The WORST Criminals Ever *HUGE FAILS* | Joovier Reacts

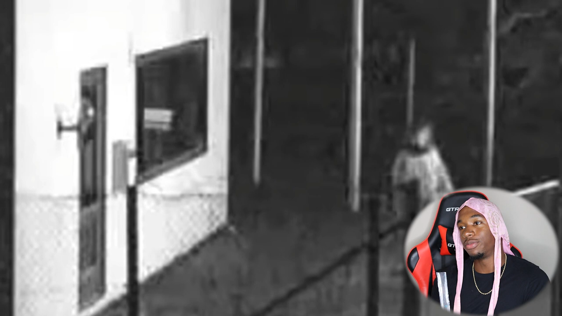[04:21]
Here we have two rookie robbers from the looks of things. One of them is just looking around while the other tries to break a window on their target building.
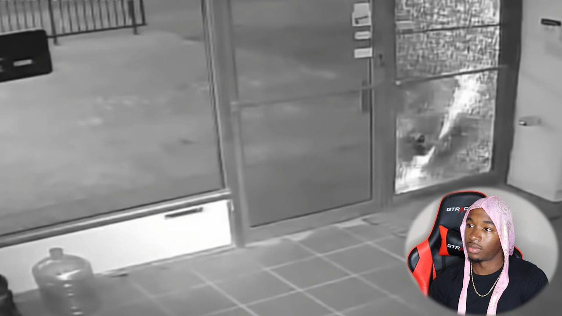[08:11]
Okay, that part is fine. Well, not really, but you know what we mean. Anyways, he goes into the store off camera for a few seconds, and then he runs back towards the door seemingly empty-handed. Now, the door on the right is obviously the broken one, the glass is shattered, and the cracks are impossible to miss on the part that is- Ain't no way he's gonna run into this stupidness. And on top of that, that's the door he came in through. But then, as he's making his escape, he runs right into the other door head first.
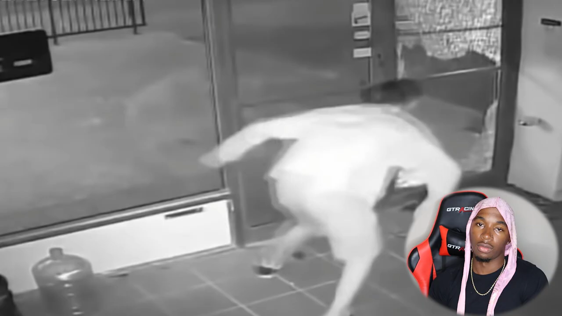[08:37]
Now, that's stupid and is this stupid.